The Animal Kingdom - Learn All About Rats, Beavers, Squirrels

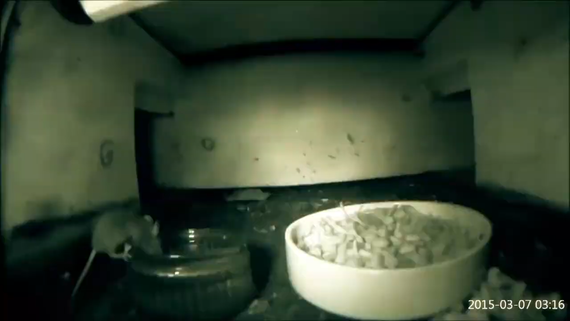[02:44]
Most myroids are either nocturnal or crepuscular,
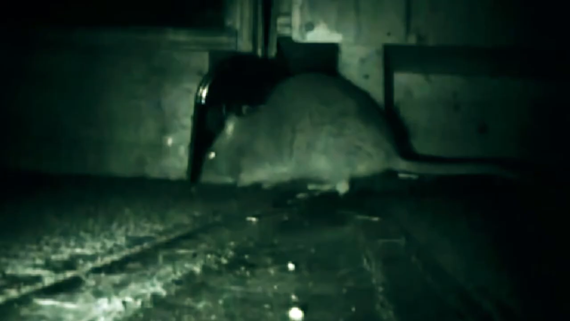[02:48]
foraging for food under the cover of darkness to avoid predation,